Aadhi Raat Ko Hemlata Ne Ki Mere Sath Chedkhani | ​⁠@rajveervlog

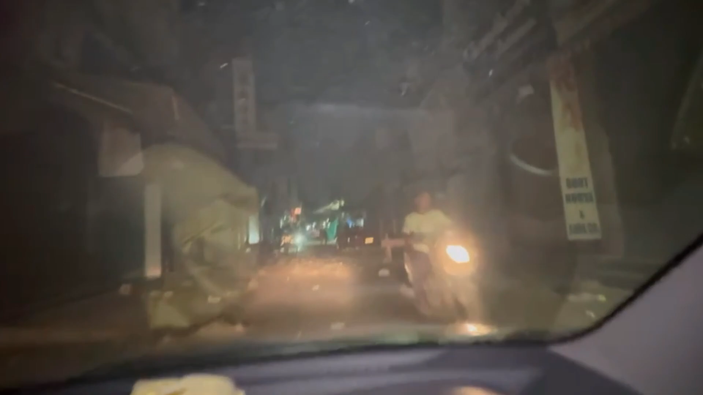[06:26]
आप तो रहे लेते हो गाइस देखो बजार कितना मतलब संनाटा पड़ा एक दम अरे शीशा गंदा हो रहा है